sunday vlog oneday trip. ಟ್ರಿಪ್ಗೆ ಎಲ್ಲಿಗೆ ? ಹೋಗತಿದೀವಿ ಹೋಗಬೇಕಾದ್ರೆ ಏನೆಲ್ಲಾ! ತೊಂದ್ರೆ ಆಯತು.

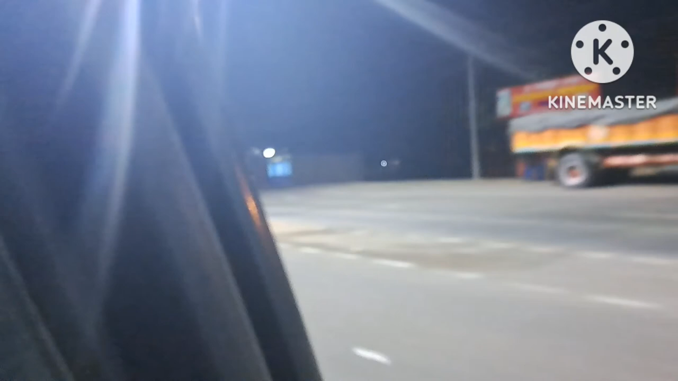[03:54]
ಉಳಿದು ಬಿಡ್ತೈತಿ ಮುದೋಳ, ಈ ಕಡೆದು ಅರ್ಧ ಸ್ವಲ್ಪ ತೋರಿಸ್ತಿದ್ದೀನಿ ನಾನು.
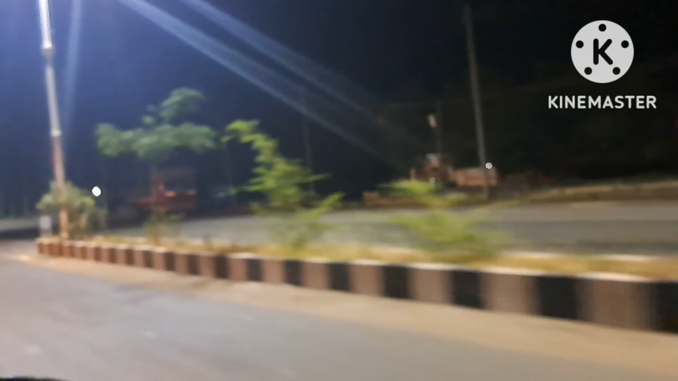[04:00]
ನೋಡ್ರಿ ಅರ್ಲಿ ಮಾರ್ನಿಂಗ್ ಯಾವ ವೆಹಿಕಲ್ಸ್ ಇಲ್ಲ, ಏನಿಲ್ಲ, ನೋಡೋಕೆ ಎಷ್ಟು ಶಾಂತ ಅನಿಸ್ತೈತಿ, ಮನಸ್ಸಿಗೊಂಥರ ಖುಷಿ ಅನಿಸ್ತೈತಿ. ಯಾವುದು ವೆಹಿಕಲ್ಸ್ ಇರೋಂಗಿಲ್ಲ, ಸೌಂಡ್ಸ್ ಇರೋಂಗಿಲ್ಲ,